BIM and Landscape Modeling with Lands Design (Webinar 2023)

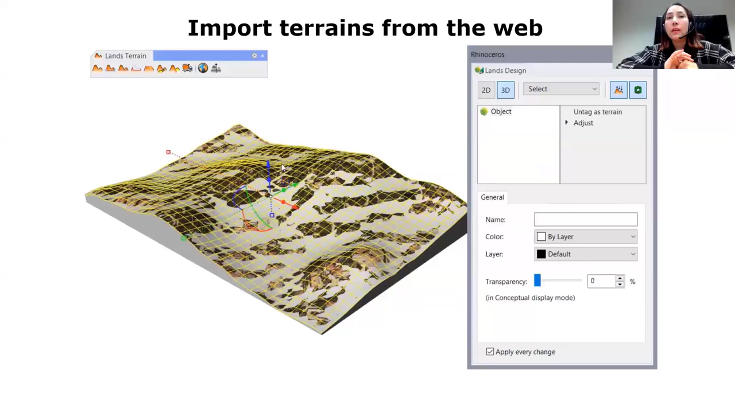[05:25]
As you see here, well, you can have the satellite image of the selected area and as well as the 3D terrain of the selected area.
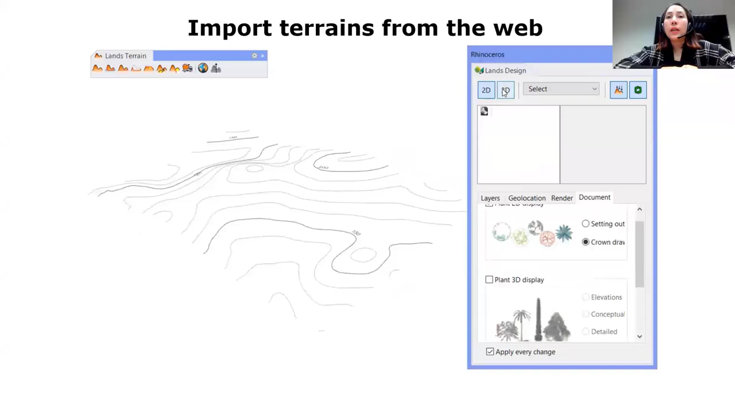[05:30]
And you can get the topography or topographic contours and then work
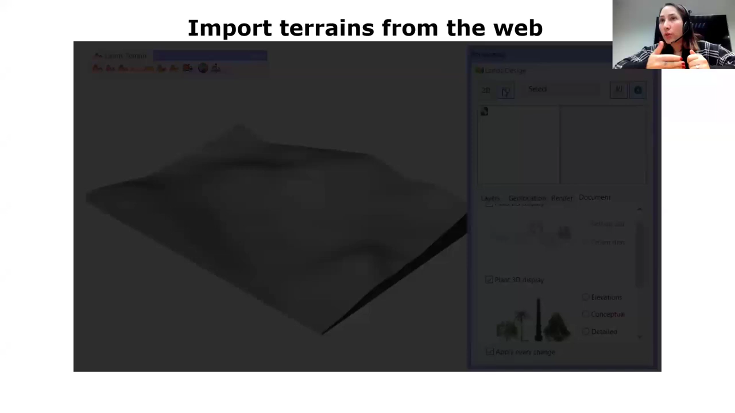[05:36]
on top of this terrain like a native terrain of land design.